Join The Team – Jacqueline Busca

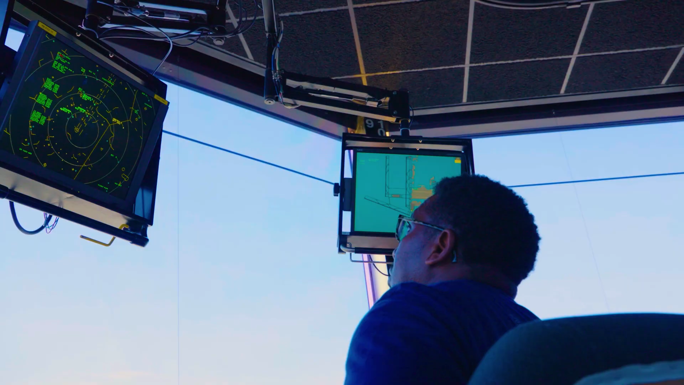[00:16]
There's more than one radar, the one behind me is the airport surveillance radar and
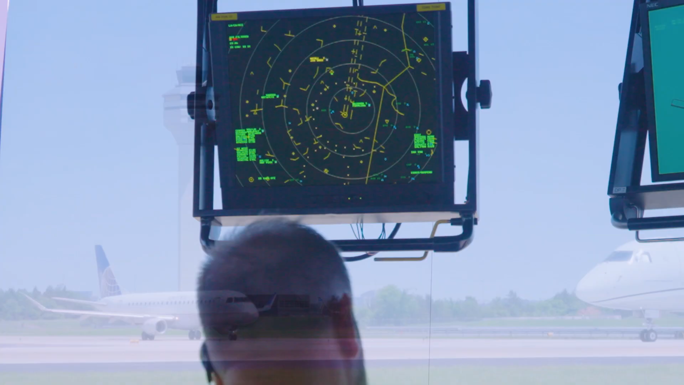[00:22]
the ASDE on the tower itself they actually look directly at the runways here.